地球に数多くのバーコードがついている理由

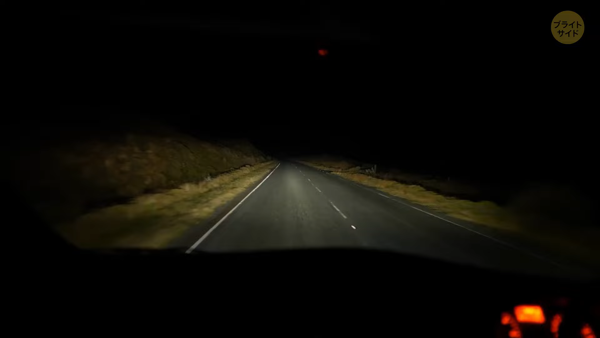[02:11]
これはただの車のヘッドライトや牧場の明かりキャンプファイヤーあるいは待機中の奇妙なハンセラという人もいますが実際に目撃した人はこんなものは見たことないと断言しています